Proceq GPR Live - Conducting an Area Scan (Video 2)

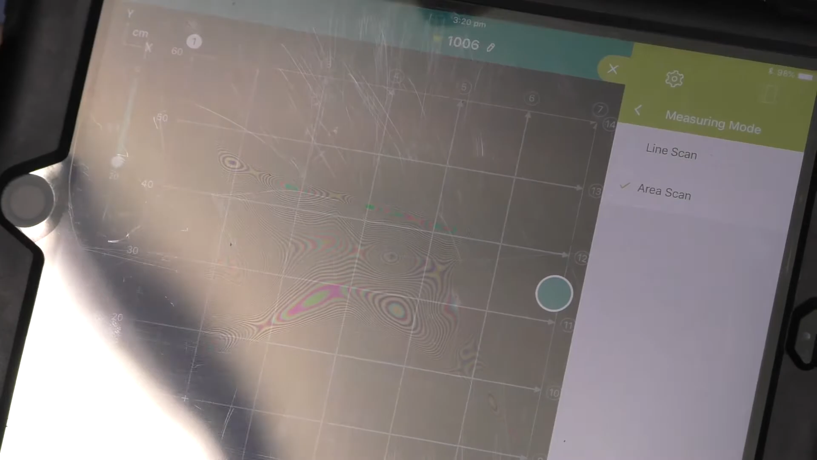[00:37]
Okay, now we scan this, I hit the start button on top and we come up to here and you'll hear a beep when it gets up to the top.
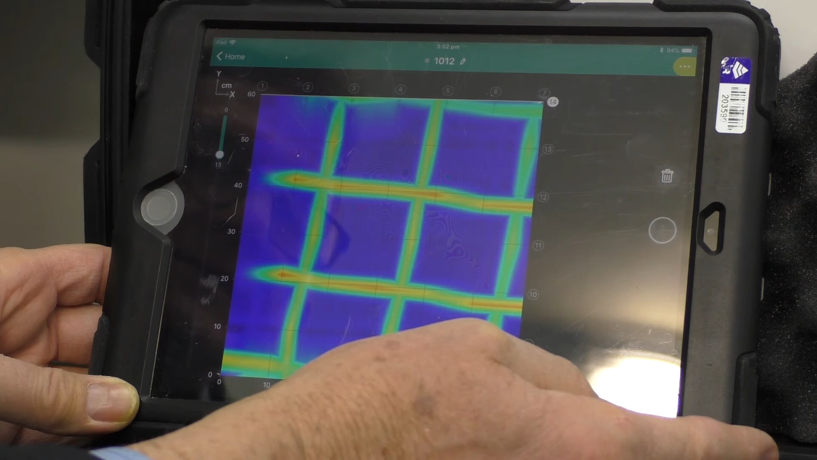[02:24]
Highlights the reinforcing, you can then mark that off, very simple system to use. So, thank you very much. Bye. Thank you.